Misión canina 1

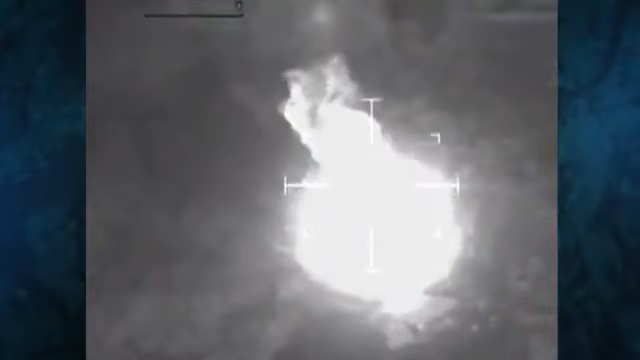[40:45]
El campamento del Frente 16 de las FARC, que estaba bajo el mando del negro acacio, fue bombardeado por las fuerzas militares el 1 de septiembre de 2007. El ejército necesitaba confirmar si el temido guerrillero estaba muerto.